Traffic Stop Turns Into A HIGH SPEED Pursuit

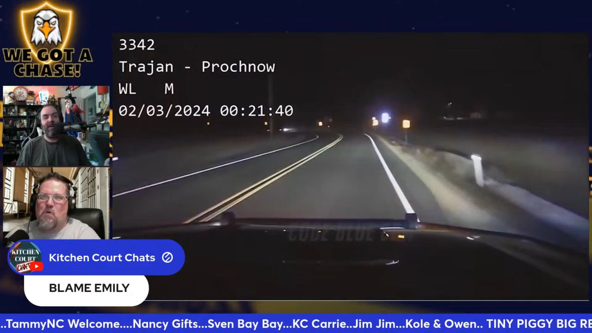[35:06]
I thought he was going to just keep going. Oh, the ditch got him. He then immediately fled on foot. Oh, he looks fast. To go full throttle. Oh, Matthew. Oh, here comes Rico. Where are you running to? Where are you? Oh, he fell. Oh, he fell bad, too. Stop running. I'm going to release the dog. Fat ass. Stop running.